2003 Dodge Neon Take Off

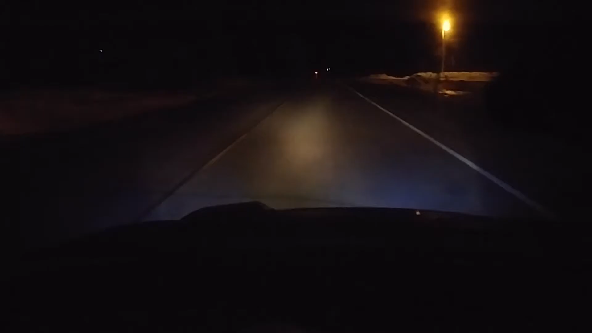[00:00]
Okay, so this is me on a straight stretch in my 2003 Dodge Neon SX 2.0 take-off. We're gonna wait until this car goes by and restart. Okay, and we're back. Dodge Neon take-off.